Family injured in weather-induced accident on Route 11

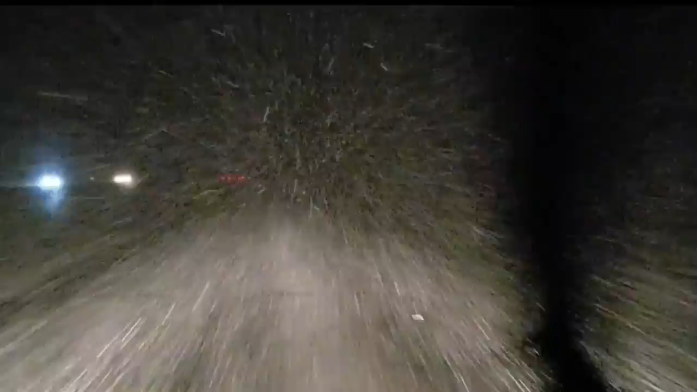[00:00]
Well, the snow has let up, but earlier tonight, weather conditions in Trumbull County looked a lot like this. We are headed south on Route 11 between Route 82 and Tibbetswick Road.